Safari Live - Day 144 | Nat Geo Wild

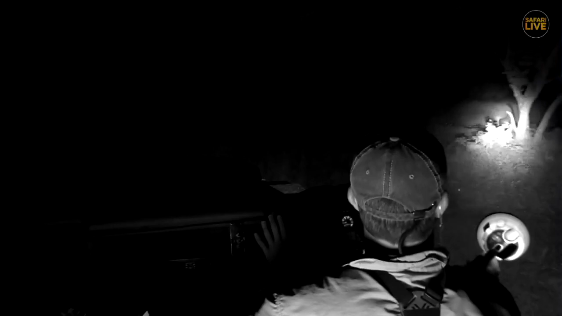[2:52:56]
He's now going to walk, probably as Tingana has been doing, walking in the road. There he goes. It's not a party without dad, it appears. So, folks, it's been a marvelous afternoon with not one, but two leopards.